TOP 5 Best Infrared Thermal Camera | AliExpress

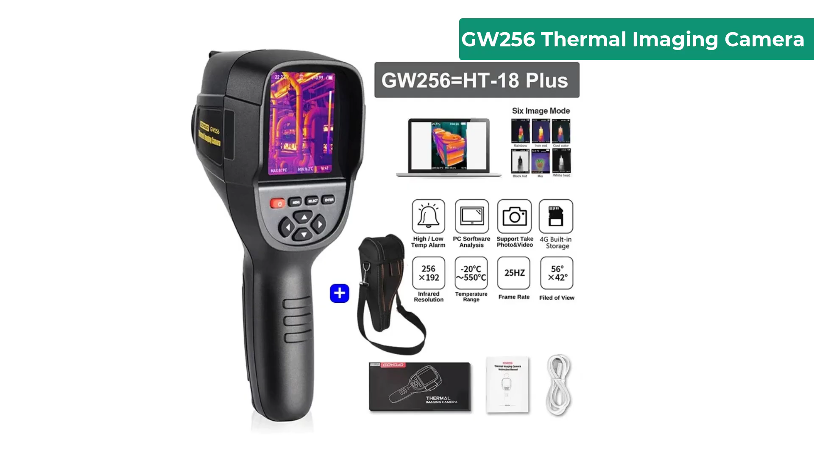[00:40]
Type, handheld thermal imager. Infrared resolution, 256 by 192. Visible image resolution, 640 by 480.
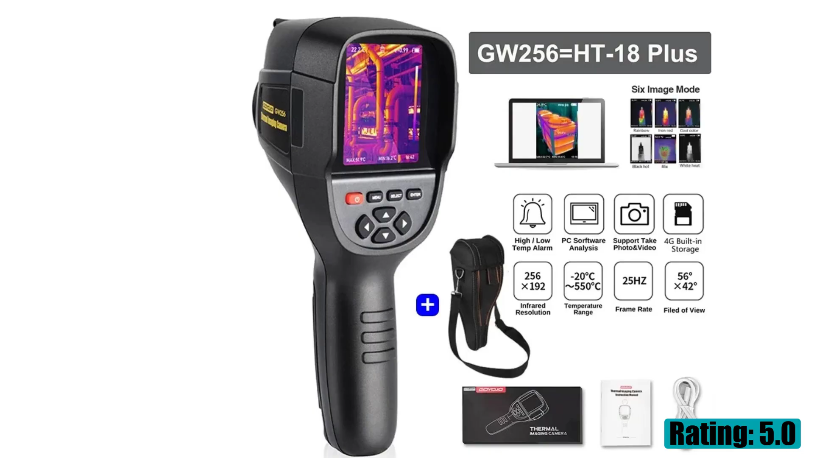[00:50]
3.2 inch full angle TFT display screen. Wavelength, 8 to 14 micrometers.
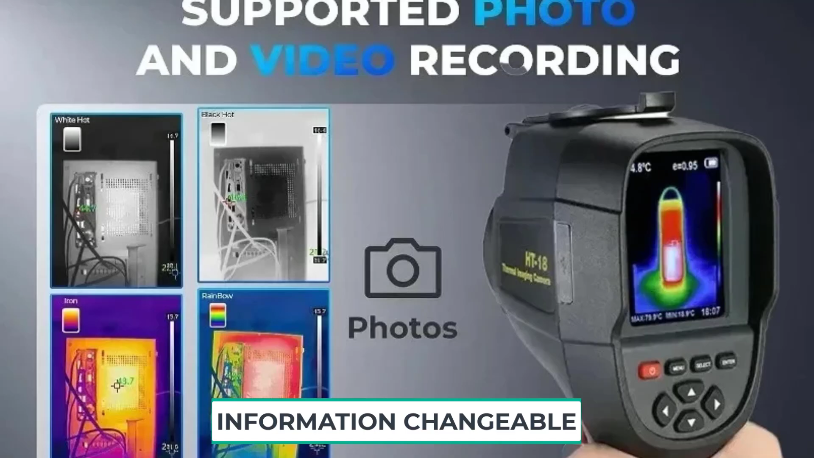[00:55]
Frame rate, 25 Hz.
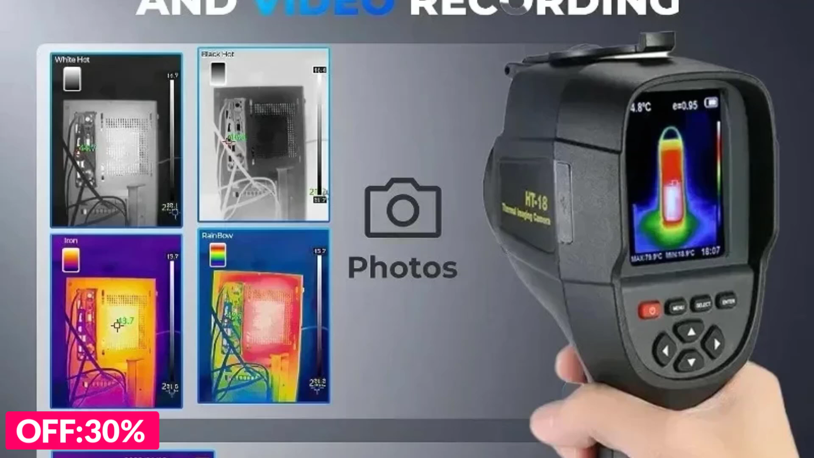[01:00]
Emissivity, adjustable from 0.01 to 1. Temperature range, 20°C 550°C. Software analysis and AMP, Vito, support.
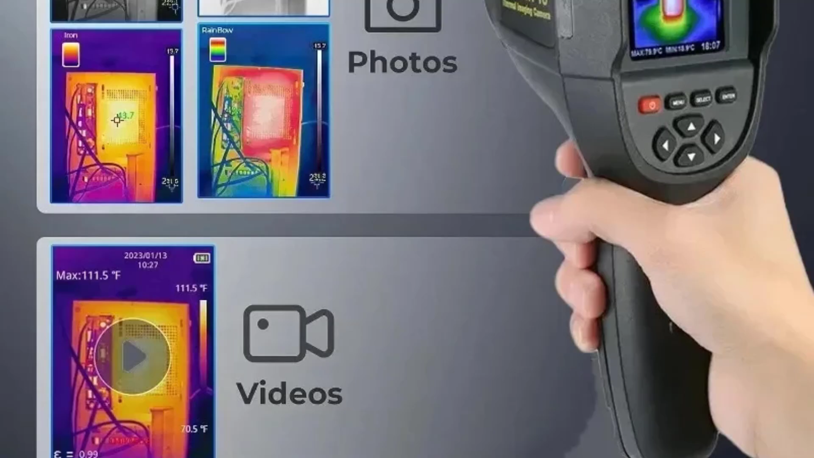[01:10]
On screen: max 111.5°F, scale top 111.5°F, scale bottom 70.5°F
Working time, 2 to 3 hours. Size, 90 by 105 by
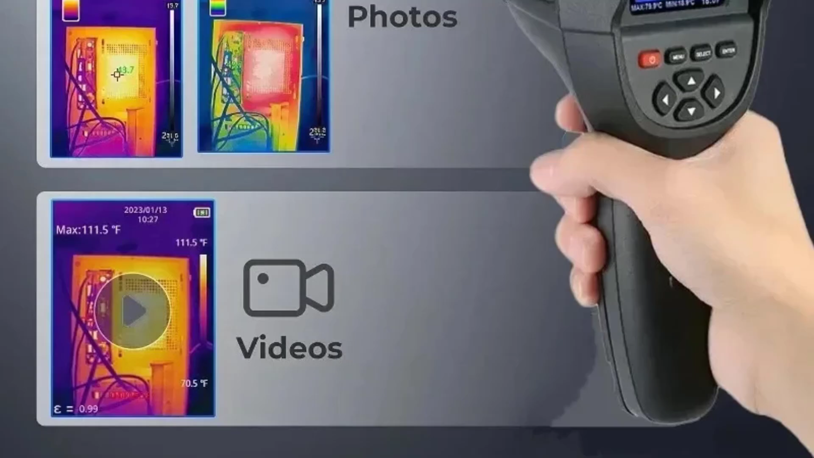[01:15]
223mm. Number 4 on our list is Noifa NF524.
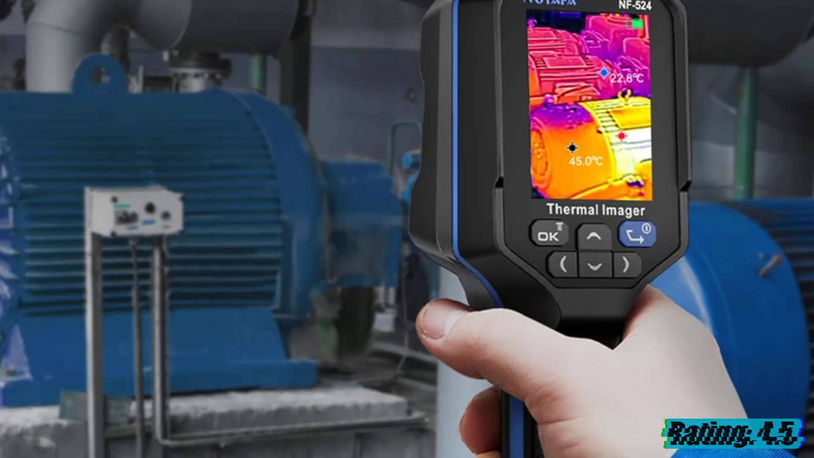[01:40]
On screen: spot 45.0°C
Video format, MP4. Working time: 4 hours if the battery is fully charged. Working temperature, 10°C to 50°C.
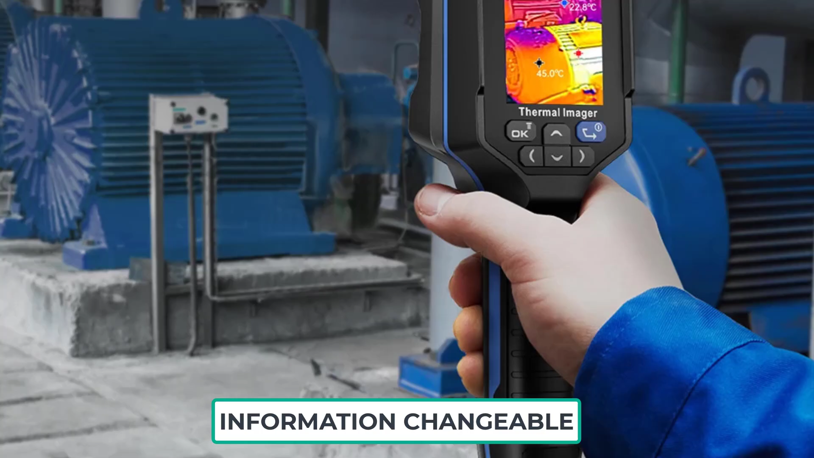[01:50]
Storage area temperate, 40°C to 85°C. Cold and hot spot tracking.
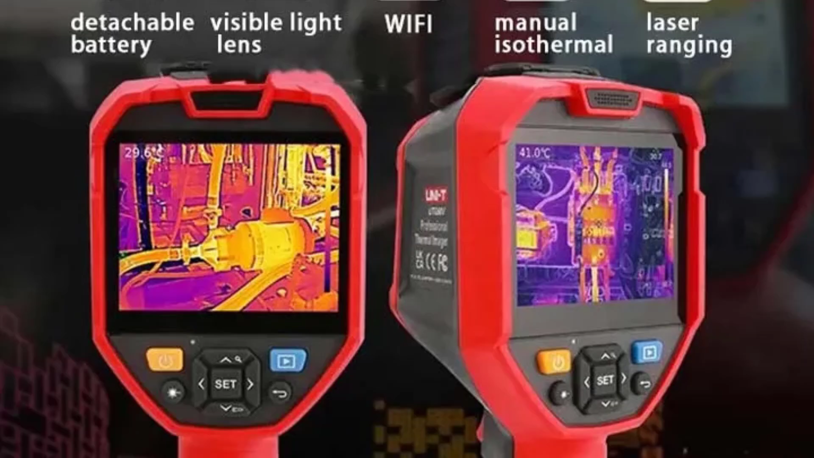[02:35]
Temperature unit, degree Celsius per degree Fahrenheit / K.
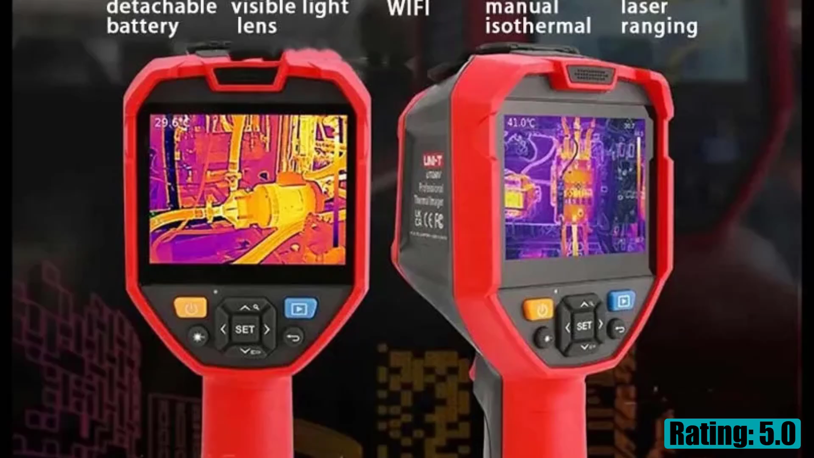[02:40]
Measuring range, 20°C to 550°C.
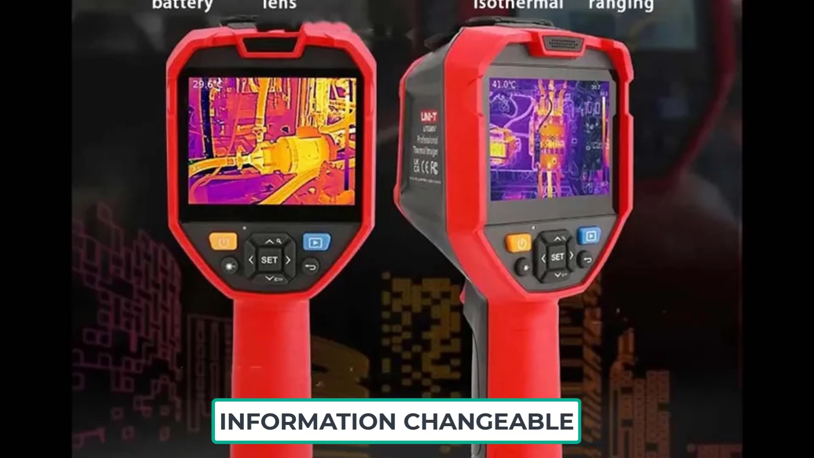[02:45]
Pixel size, 12 micrometers. Color palette, 7 colors.
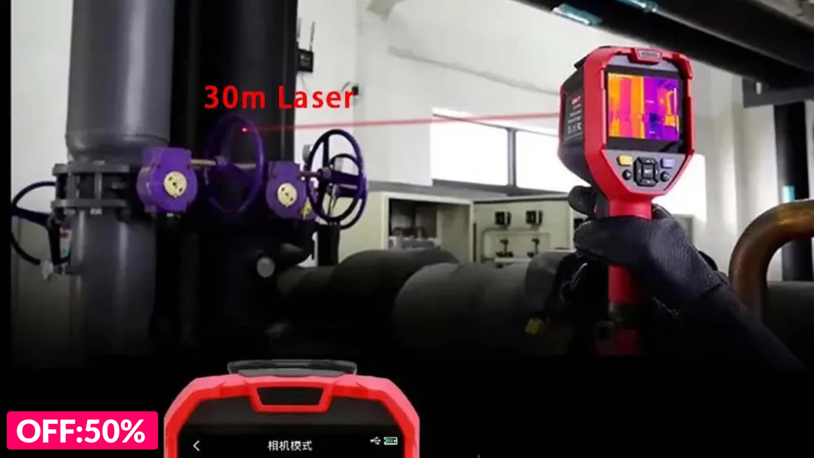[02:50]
Zoom, 1x, 2x, 4x. Image format, JPG. Laser ranging, 30mm. Data interface, Type-C USB.
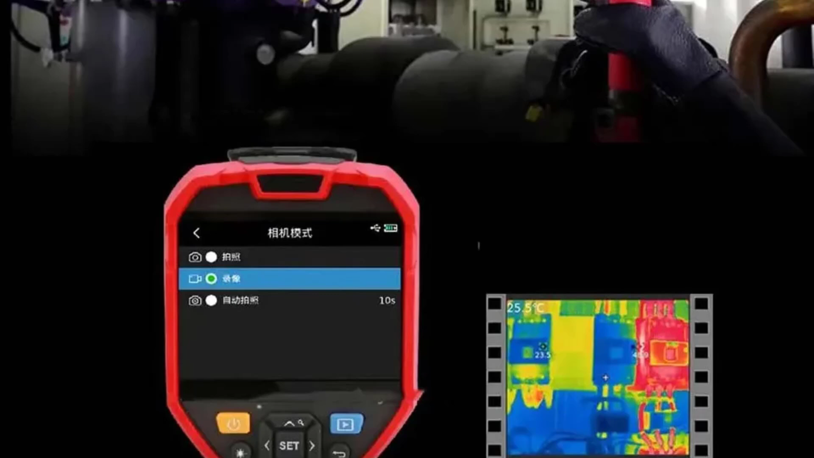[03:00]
Replaceable battery, 3.7 volts, 5200 mAh.
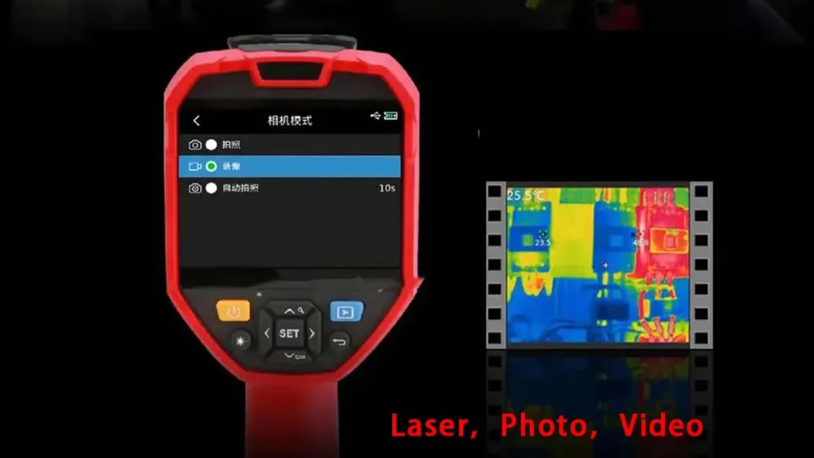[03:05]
On screen: spot 25.5°C
Number 2 on our list is HTI Hide A10.